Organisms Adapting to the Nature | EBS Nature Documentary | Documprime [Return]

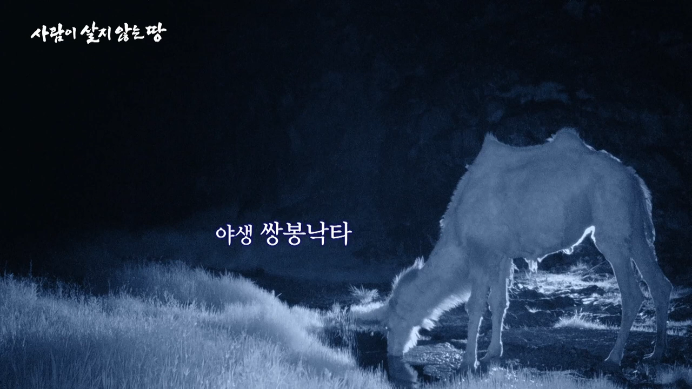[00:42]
마침내 모습을 드러낸 야생낙다. 혼자인 걸 보니 아마 정찰을 담당하고 있는 놈인가 봅니다.